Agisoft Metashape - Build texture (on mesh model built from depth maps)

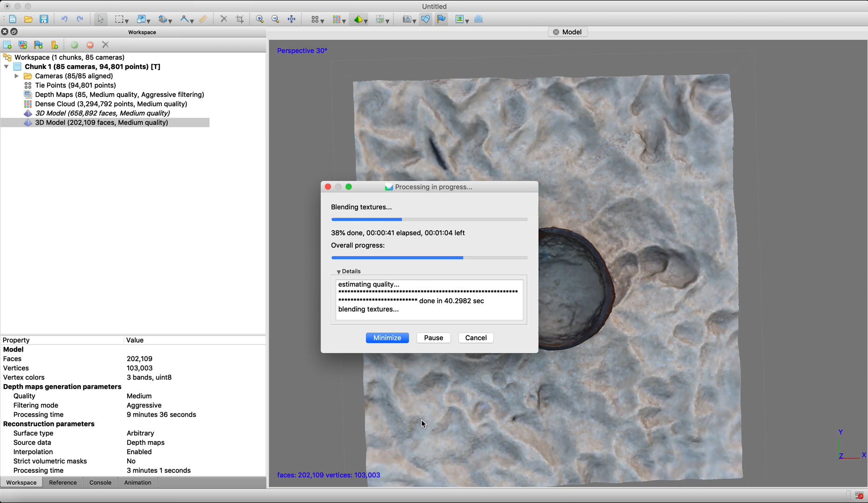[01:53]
more from the depth maps so we're going to let this finish looks like it has about a minute or so to go and then we'll compare between them